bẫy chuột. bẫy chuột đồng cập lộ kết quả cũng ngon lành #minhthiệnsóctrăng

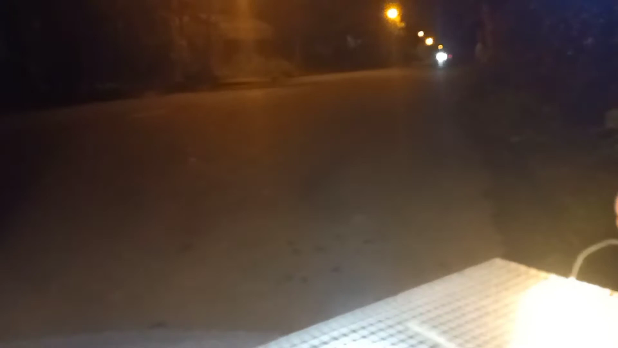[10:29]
Đèn vàng vàng vàng vàng luôn. Giờ là khoảng 8 giờ mấy nha.